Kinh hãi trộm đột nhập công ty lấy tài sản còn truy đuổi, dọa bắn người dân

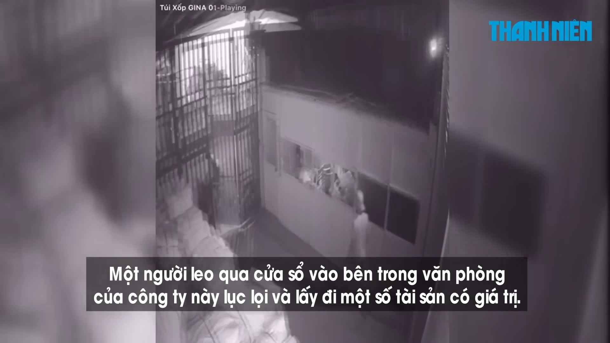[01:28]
Một người leo qua cửa sổ vào bên trong văn phòng của công ty này lục lọi và lấy đi một số tài sản có giá trị.
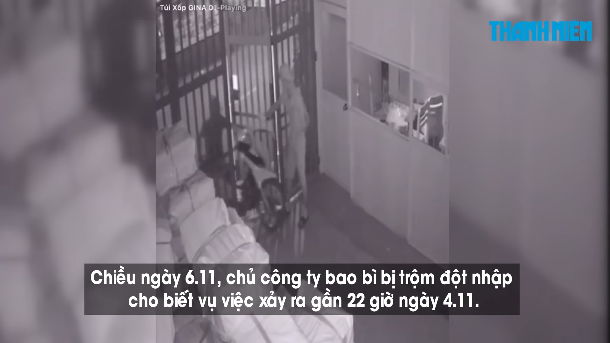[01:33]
Chiều ngày 6 tháng 11, chủ công ty bao bì bị trộm đột nhập cho biết vụ việc xảy ra gần 22 giờ ngày 4 tháng 11. Hai tên trộm lấy đi hai laptop và tài liệu quan trọng cùng một số tiền mặt.